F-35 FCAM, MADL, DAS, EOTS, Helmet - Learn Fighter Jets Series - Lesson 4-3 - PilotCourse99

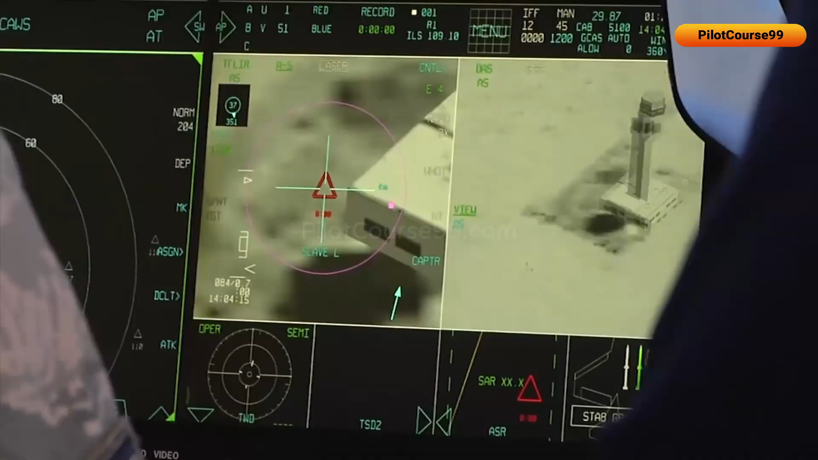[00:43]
and laser rangefinders that allow the pilot to identify and track targets visually, regardless of weather or time of day.
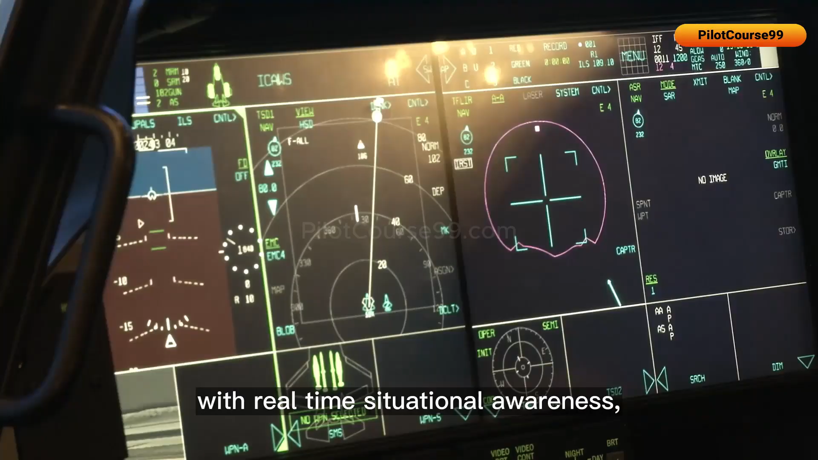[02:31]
These sensors can provide the pilot with real-time situational awareness, including threat detection and tracking,